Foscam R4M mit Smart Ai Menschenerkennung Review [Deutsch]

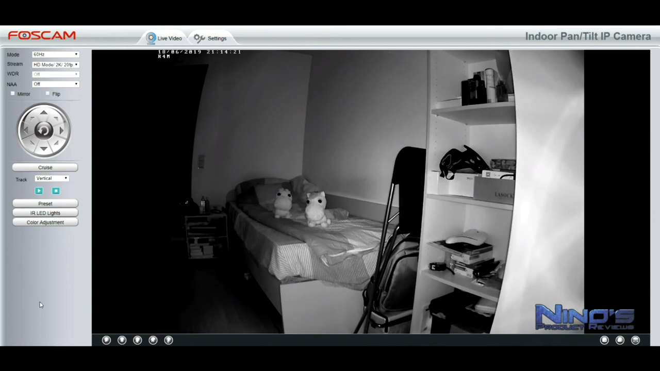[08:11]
Und dann sieht man, wie die Tür sich öffnet und jemand reinkommt. Also die Funktion ist sehr praktisch. Ihr seht auch, dass die Nachtsicht hier ziemlich gut ist. Man bemerkt oben links sieht es ein bisschen, nicht nur oben, sondern eher in der linken Ecke sieht es ein bisschen dunkler aus. Das liegt daran, dass der Weitwinkelobjektiv deutlich weiter ist, als die Infrarot leuchten, das beleuchten können. Das ist aber normal und das liegt daran, dass die Kamera einen sehr, sehr weiten Objektiv hat. Deswegen sieht alles verbogen aus. Eigentlich sitzt die Kamera sehr nahe dran hier an der Szene.